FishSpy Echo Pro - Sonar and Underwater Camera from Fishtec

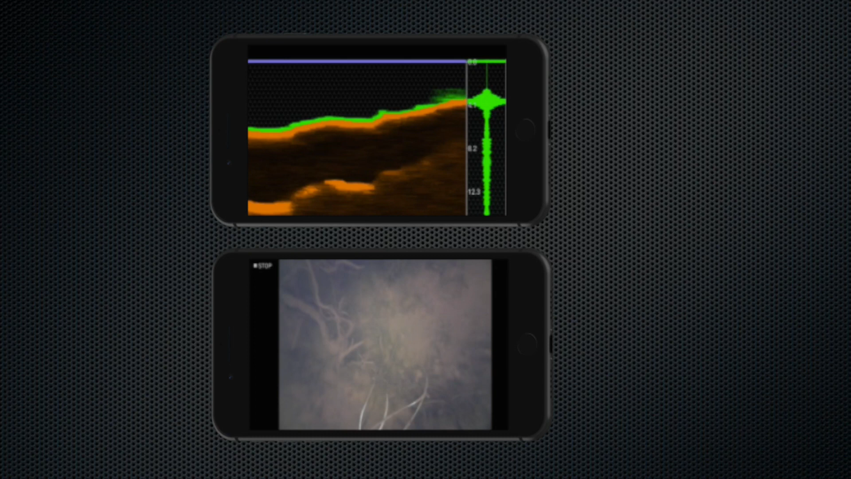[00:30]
Discover snags and weed beds. Reveal the composition of lake beds and river channels.
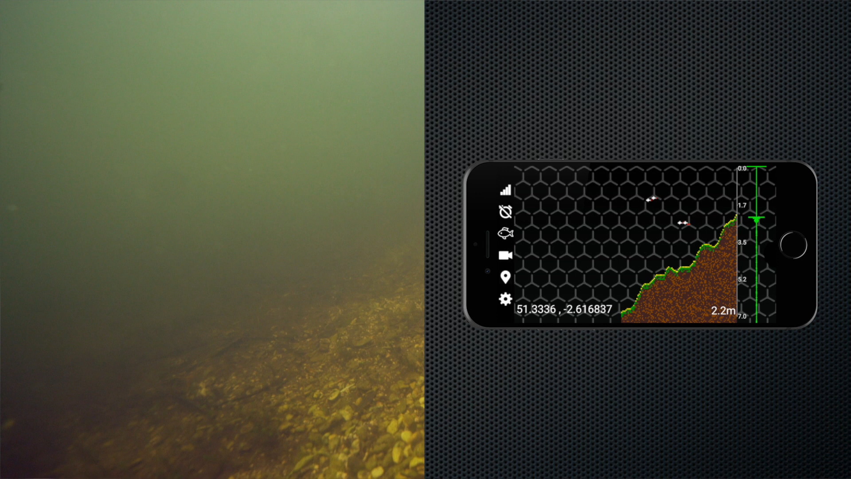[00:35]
On screen: depth 2.2 m
Accurately map the depth of your waters.
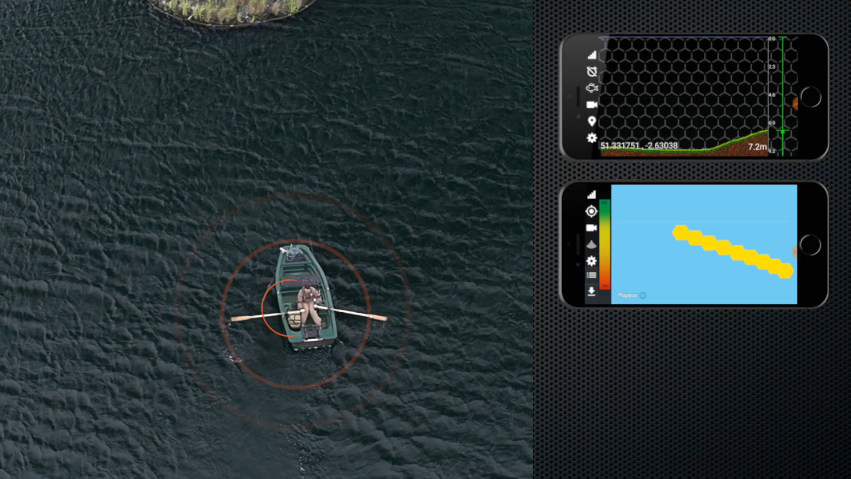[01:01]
On screen: depth 7.2 m
Packed with features including sonar, lake mapping, history info, and amazing high-quality live video streaming and recording.